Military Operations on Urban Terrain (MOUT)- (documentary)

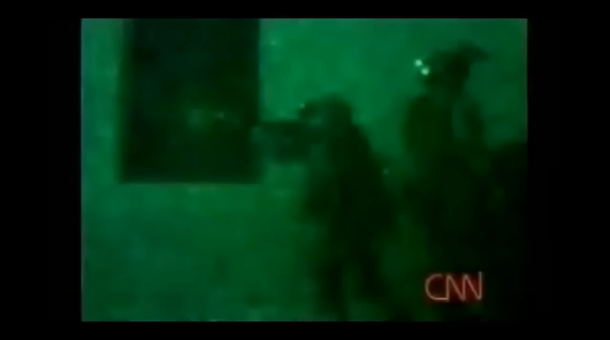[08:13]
Then fight for their lives in the dead of night.